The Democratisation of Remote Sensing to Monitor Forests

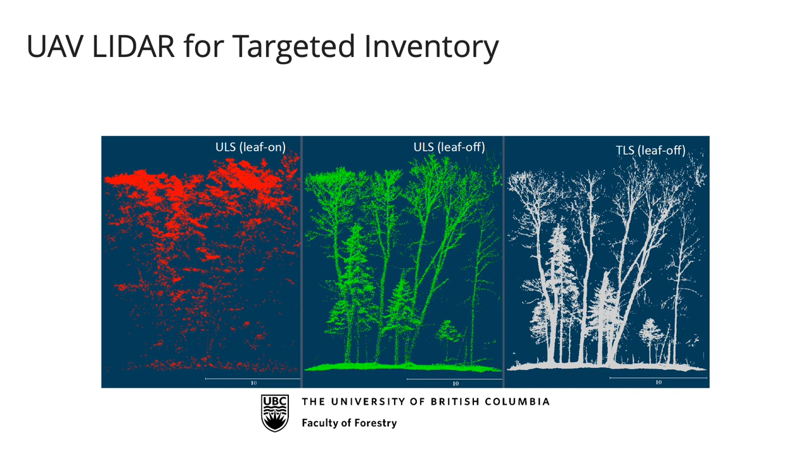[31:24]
So now this is UAV, LIDAR data, LEAF-ON, LEAF-OFF and ground-based LIDAR. So you can start to see that if I have LIDAR data on a drone, I'm actually getting extraordinary information, even about things like DBH. The way we use this is for looking at genetic gain.
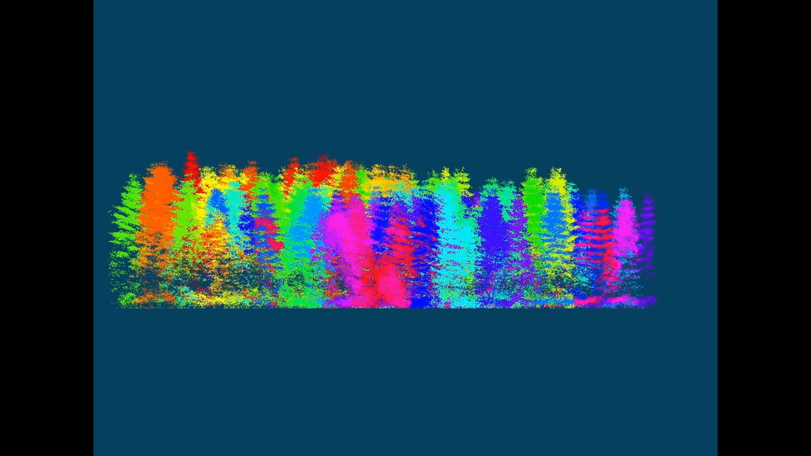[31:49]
So we are talking about hundreds and hundreds of points per meter.
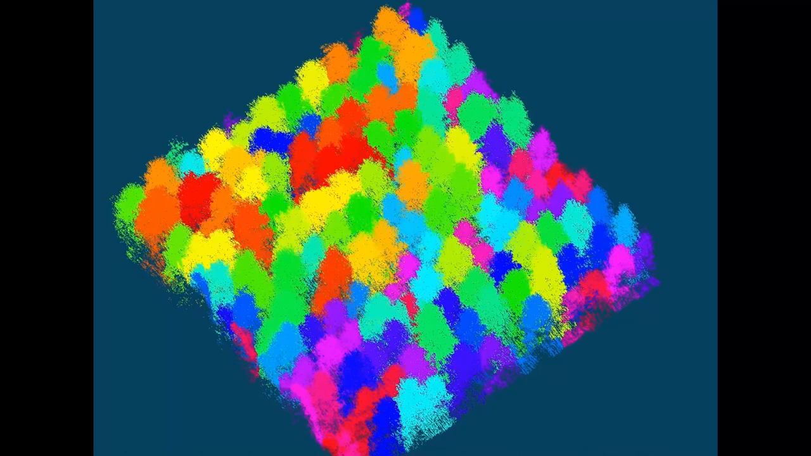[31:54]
So when we do our trial now to work out which of these trees have the better properties, we use the LIDAR drone to give us the height.